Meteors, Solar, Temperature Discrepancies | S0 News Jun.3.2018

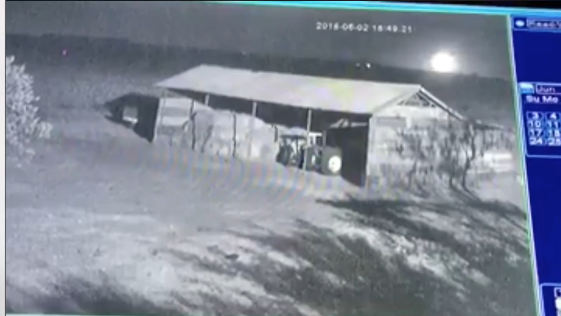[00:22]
This one was just yesterday, and we're lucky to see it via this home security camera. Let's say we hop over to spaceweathernews.com, find the last 24 hours on our star.